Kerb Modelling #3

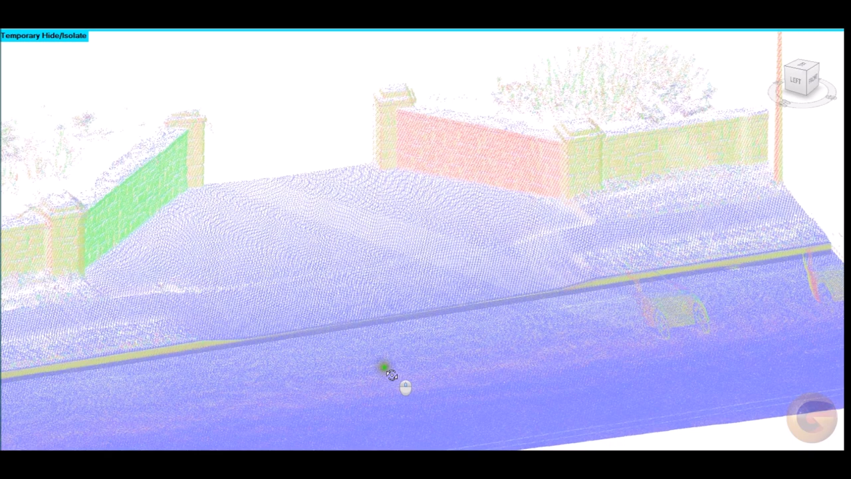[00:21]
within this short video you can observe curbs have been populated and drop curbs assigned
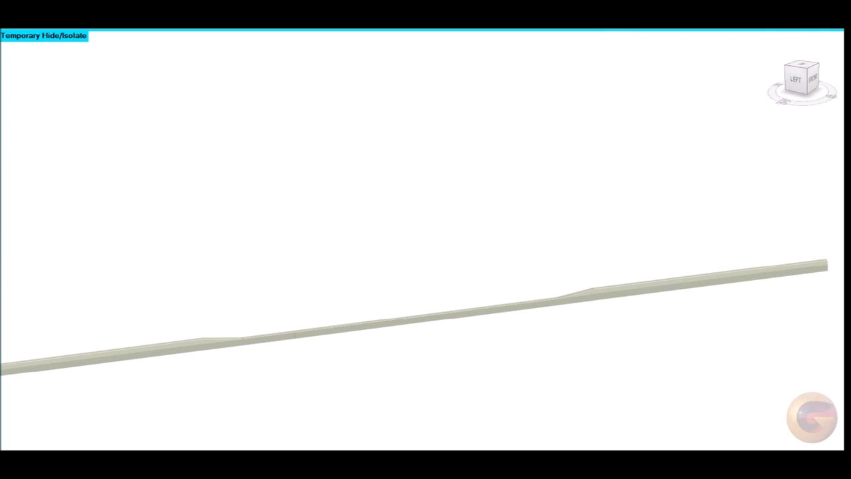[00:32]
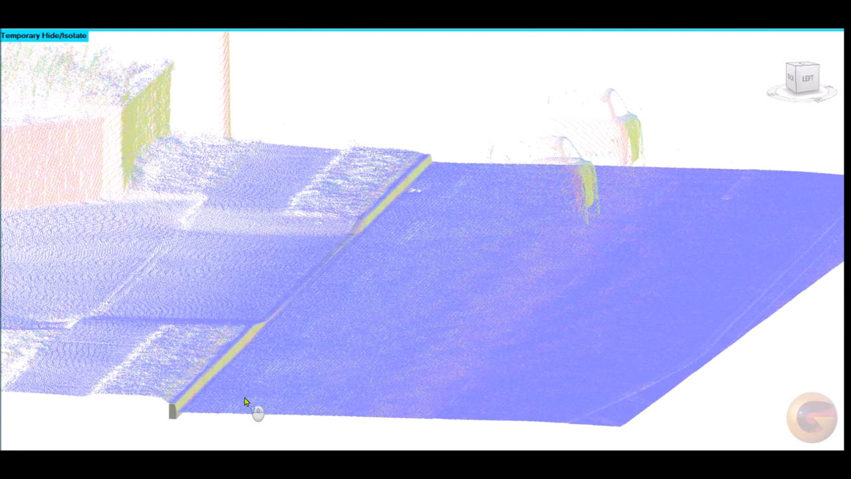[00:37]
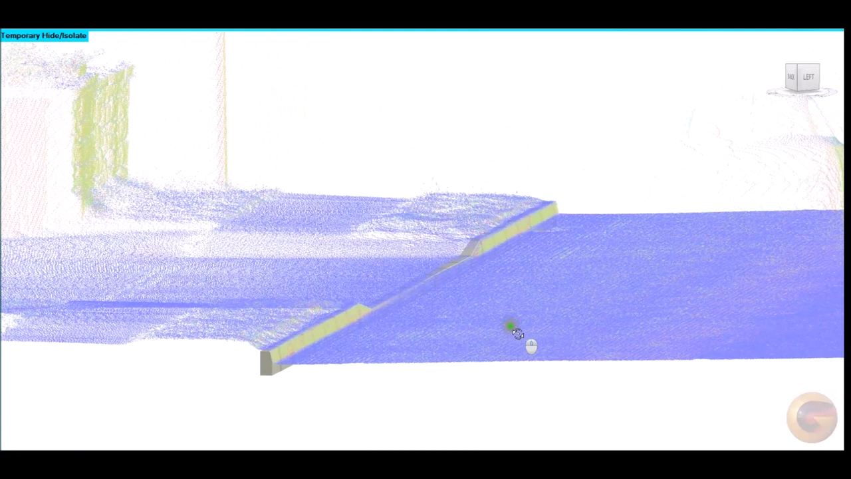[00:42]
it can be observed how well the curbs have been plotted and their relative relationships between both the carriageway and pavement data has been achieved